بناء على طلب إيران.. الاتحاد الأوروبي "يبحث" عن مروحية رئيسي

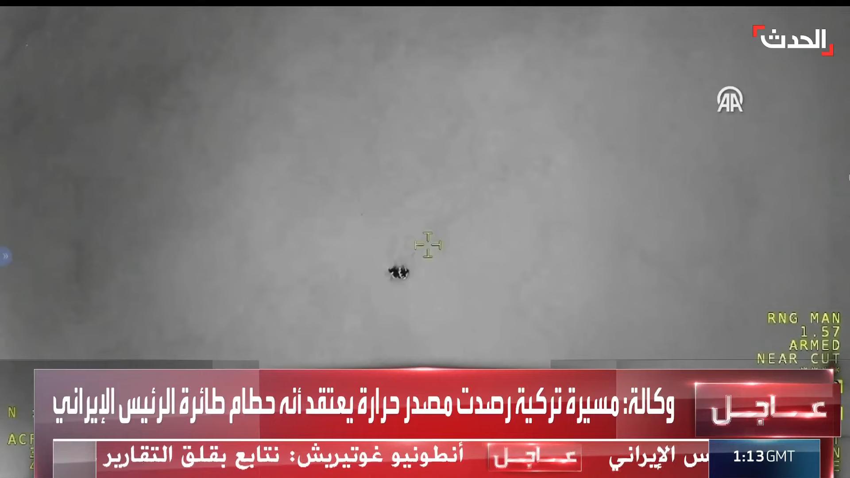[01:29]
أخرى مروحية وهي ذات الرؤية ليلية وهي كما تابعنا هي الوحيدة التي كانت تتابع منذ ساعات ووصلت إلى بعض الخيوط لمصدر أو لطائرة الرئيس الإيران وهذا يدفعنا إلى القول بأن هناك لو إيران حاولت في بداية الأمر أن تكتم على الموضوع لما لجأت إلى تركيا أو دول أخرى
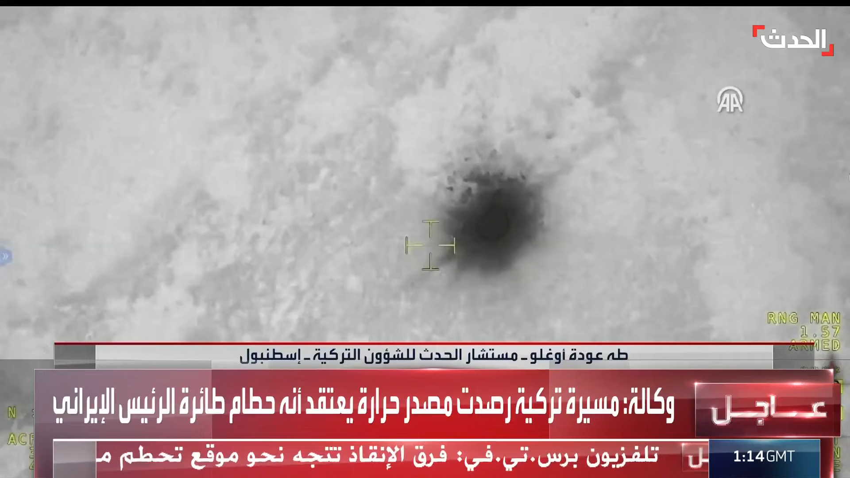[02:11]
بما أن الأمر أصبح في غاية الخطورة وكانت ساعات طويلة لم تستطع الوصول على هناك أي خير لطائرة الرئيس الإيراني أنا التصور أعتقد أن ساعات المقبلة مع بزوغ الفجر ممكن أن هناك نحصل على معلومات أكبر وخاصة متعلقة بالموقع هذه الطائرة أو إن كان الرئيس الإيراني ما